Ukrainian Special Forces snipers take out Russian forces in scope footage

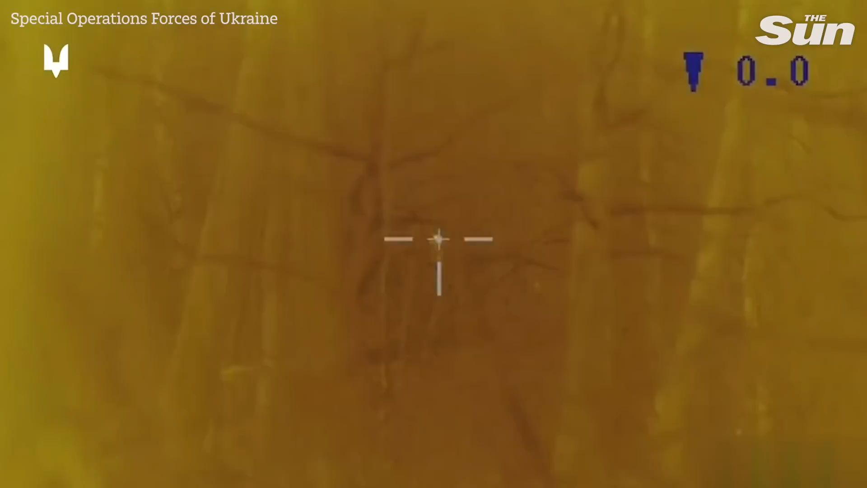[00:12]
чутися на голос. Походи, їх там три. Стоять на місці.
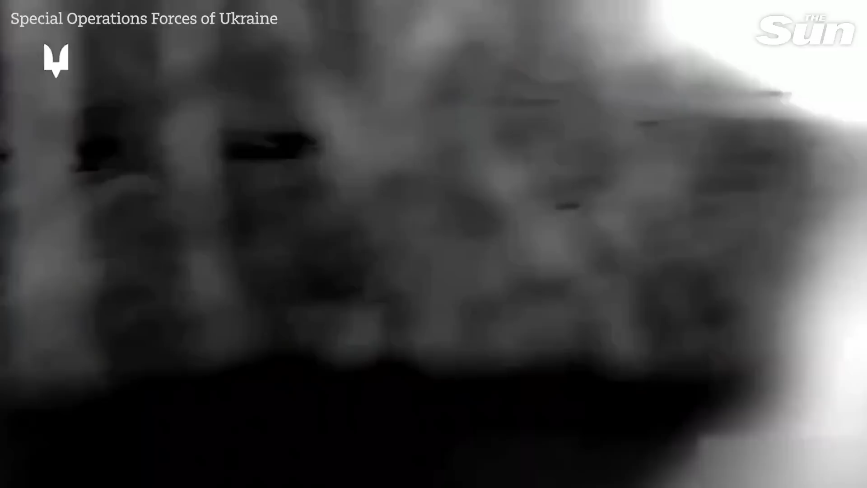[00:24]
Орієнтуйтеся на голос. Походи, їх там три.